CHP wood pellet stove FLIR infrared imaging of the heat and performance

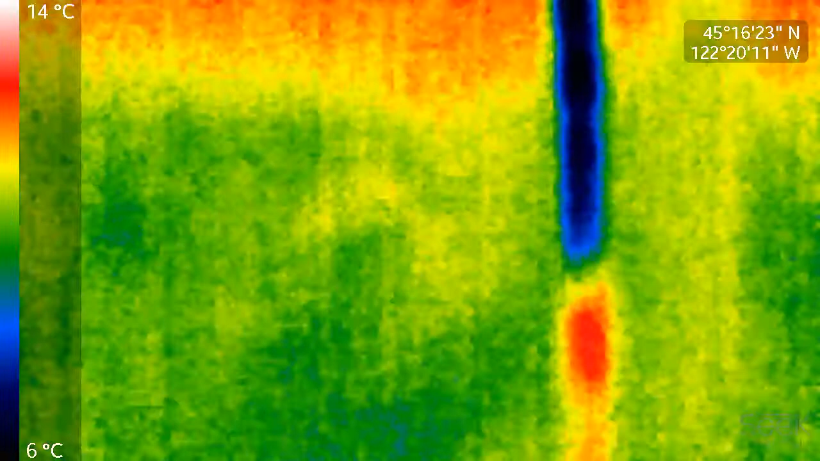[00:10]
On screen: scale top 14°C, scale bottom 6°C
so we've really only been lit about three minutes it's got a ways to go to get up to full temperature already you can see the hot zones you can see the pot and the propane torch
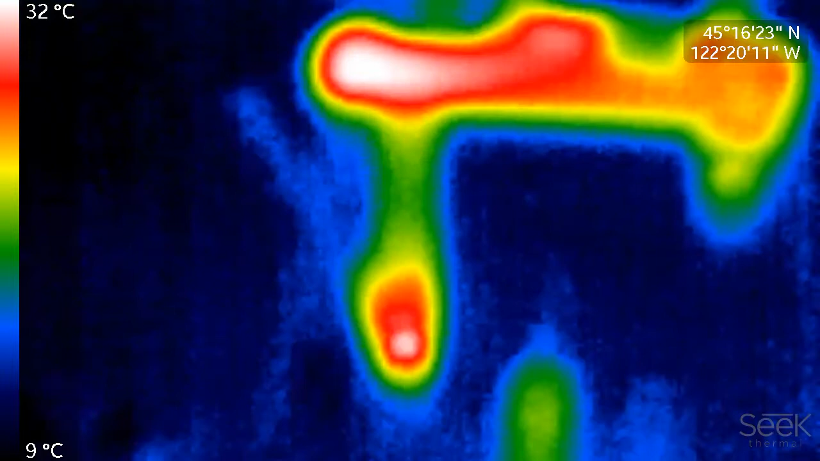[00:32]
On screen: scale top 32°C, scale bottom 9°C
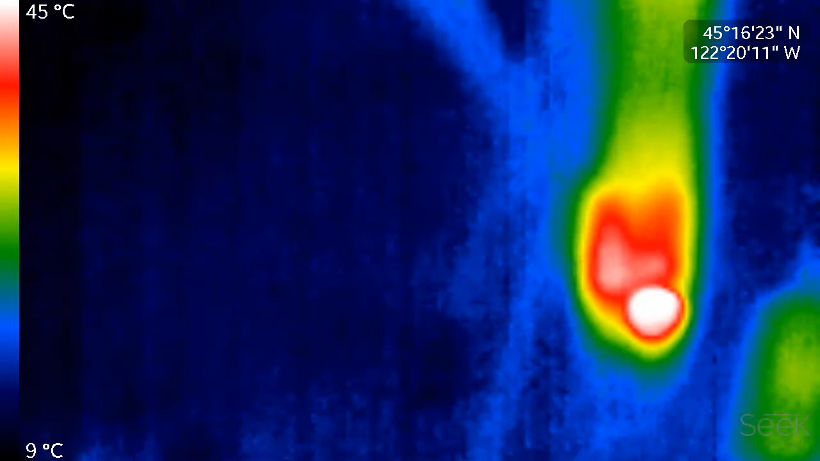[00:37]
On screen: scale top 45°C, scale bottom 9°C
you can see the feed tube there you can see the ignition hole
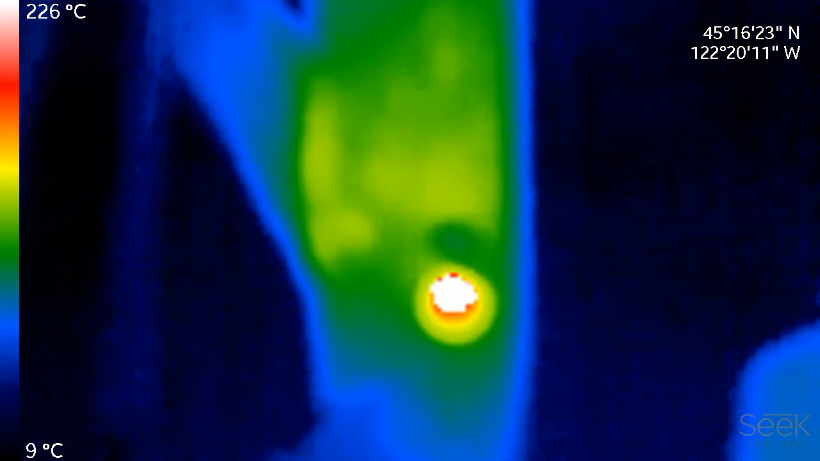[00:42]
On screen: scale top 226°C, scale bottom 9°C
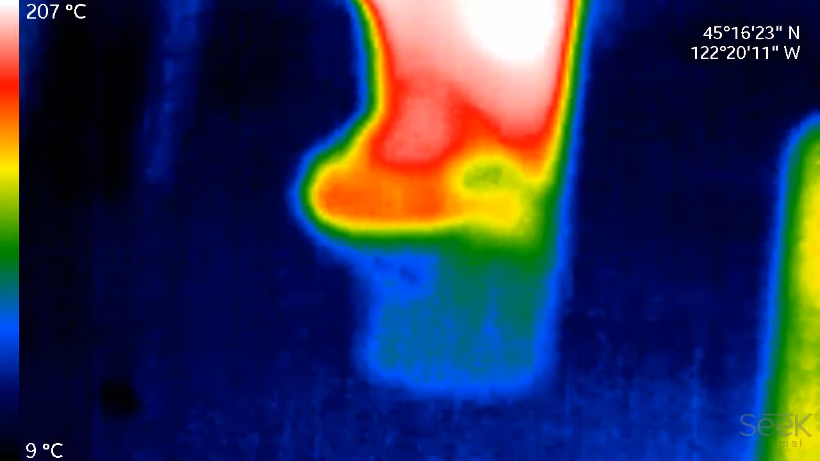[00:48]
On screen: scale top 207°C, scale bottom 9°C
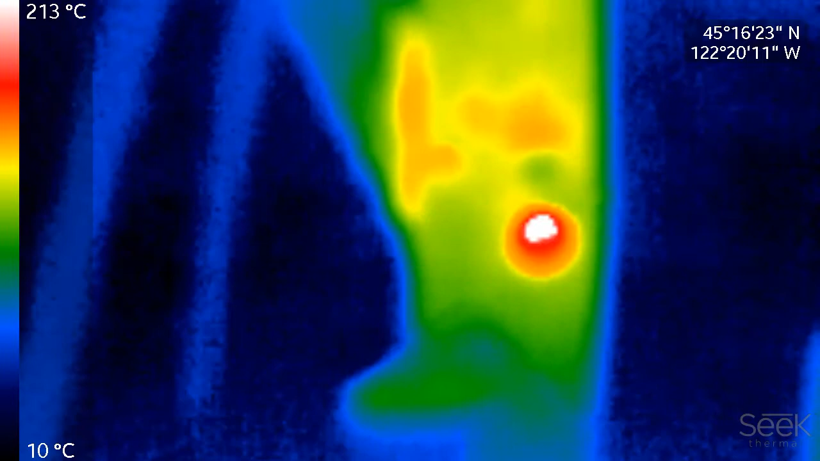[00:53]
On screen: scale top 213°C, scale bottom 10°C
you can see the hot pocket
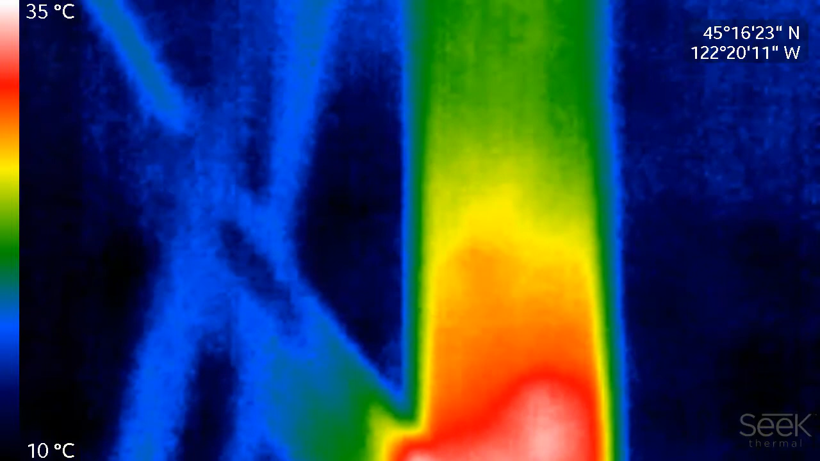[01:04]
On screen: scale top 35°C, scale bottom 10°C
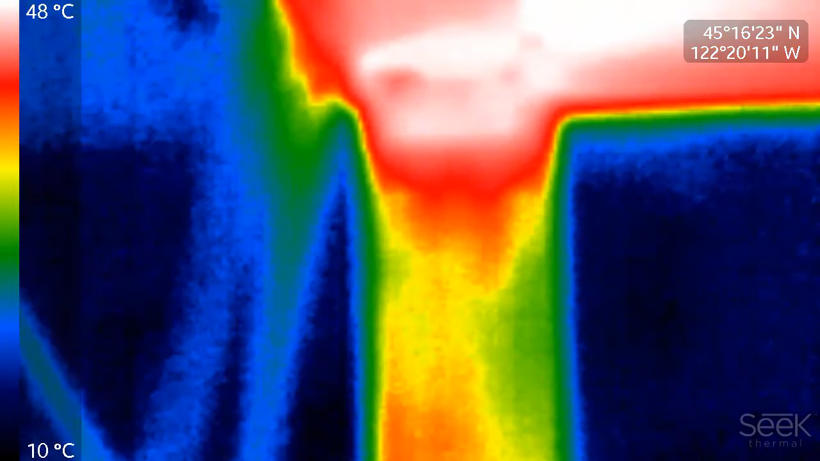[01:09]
On screen: scale top 48°C, scale bottom 10°C
oh yeah there's already a good amount of heat headed toward
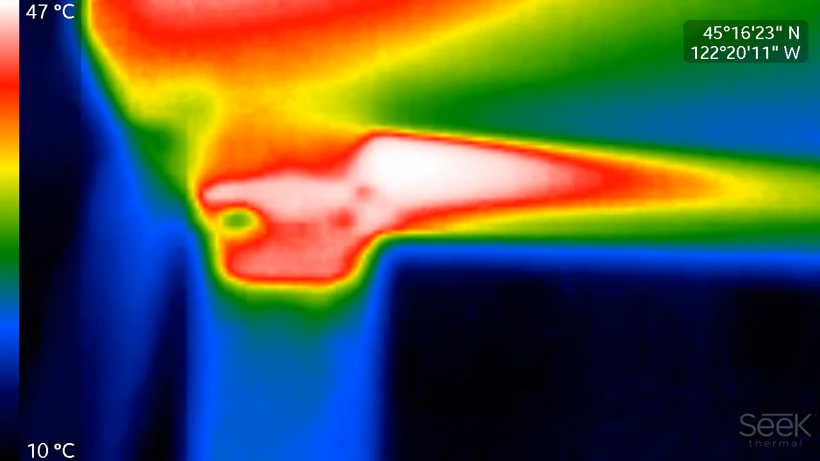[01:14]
On screen: scale top 47°C, scale bottom 10°C
that pot you can see the split in the flow
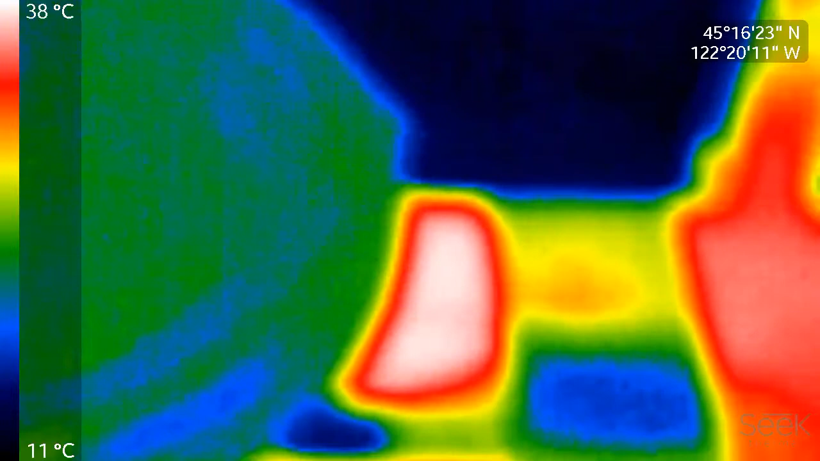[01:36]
On screen: scale top 38°C, scale bottom 11°C
there's quite a bit of heat around it going up in it look at that
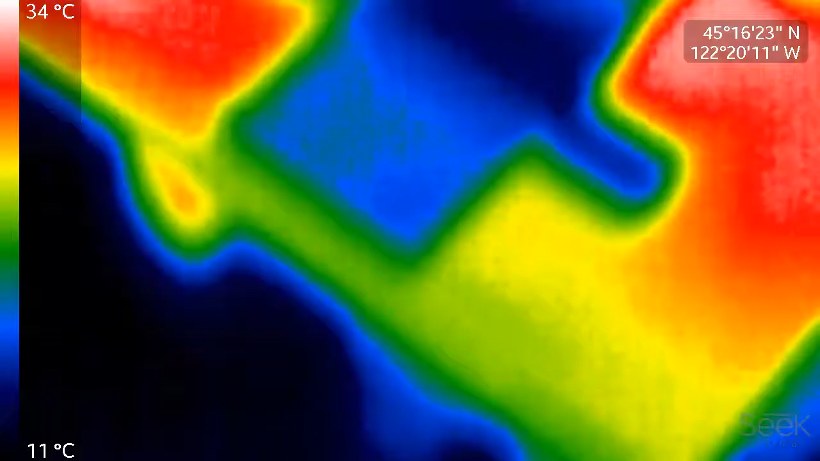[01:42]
On screen: scale top 34°C, scale bottom 11°C
here's my little flyer
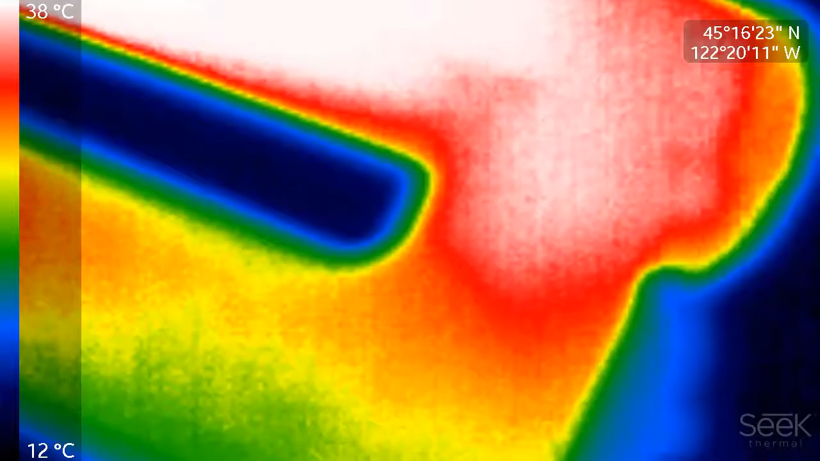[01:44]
On screen: scale top 38°C, scale bottom 12°C
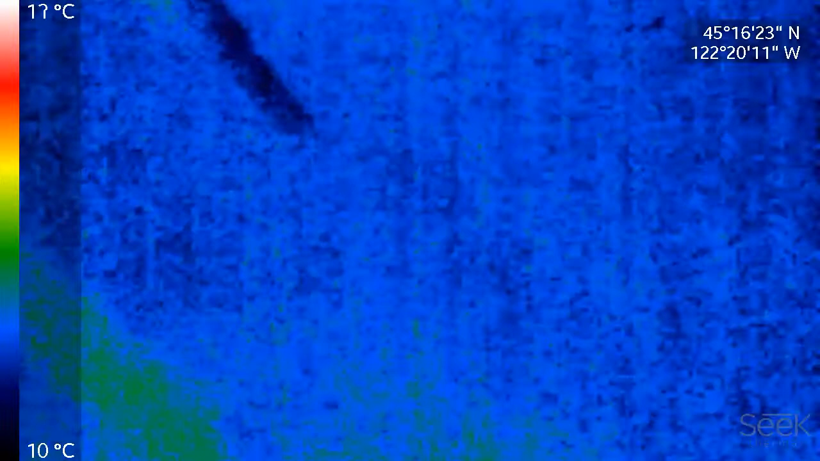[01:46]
On screen: scale bottom 10°C
let's look at our exhaust here
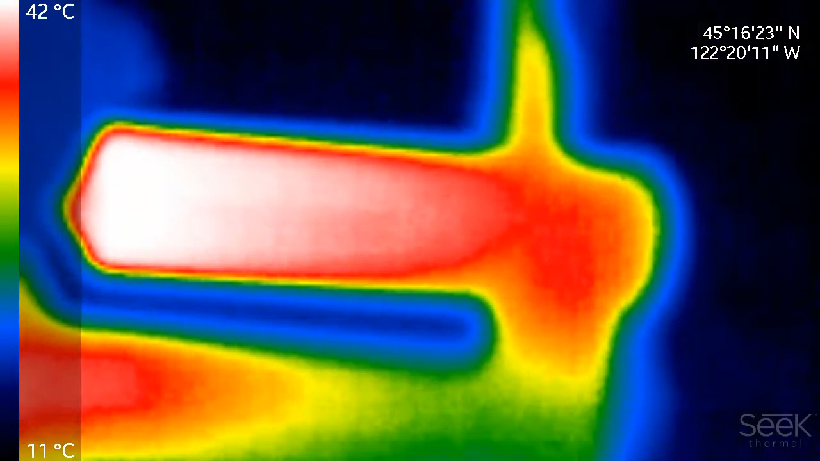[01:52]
On screen: scale top 42°C, scale bottom 11°C
see how I can get that any crisper
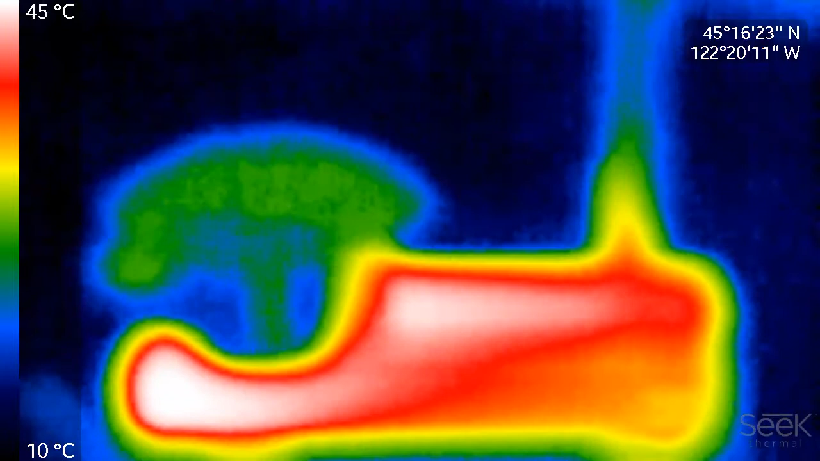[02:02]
On screen: scale top 45°C, scale bottom 10°C
oh yeah there's better there we go
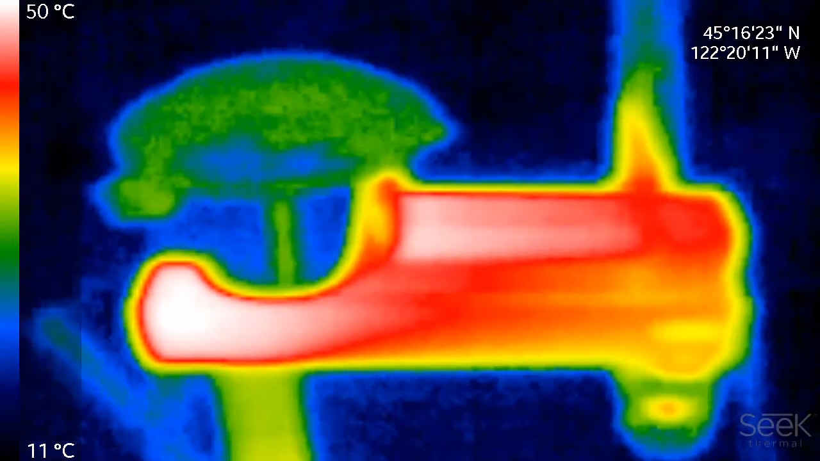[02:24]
On screen: scale top 50°C, scale bottom 11°C
there we go let's look around the end here
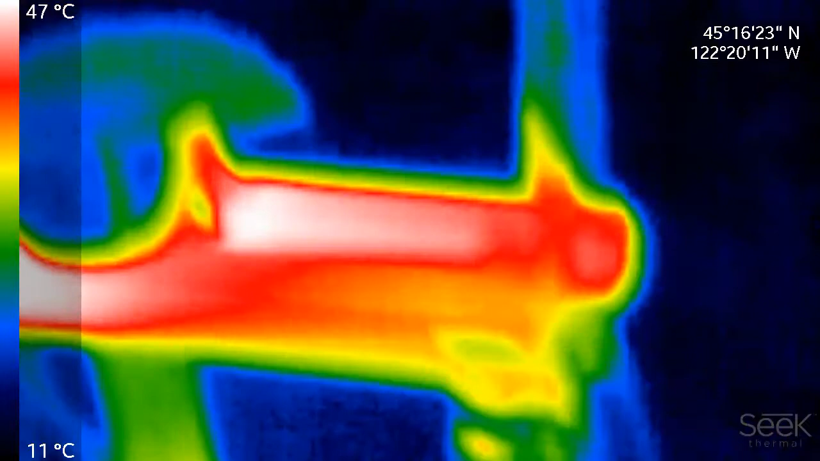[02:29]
On screen: scale top 47°C, scale bottom 11°C
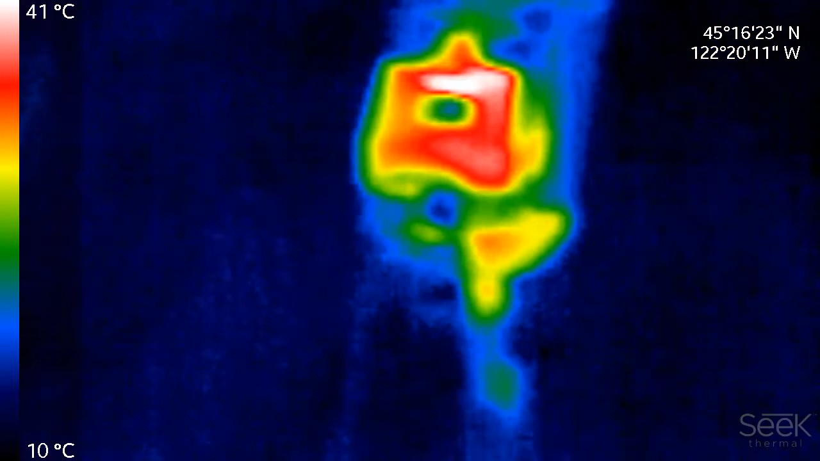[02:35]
On screen: scale top 41°C, scale bottom 10°C
you can see the exhaust p-trap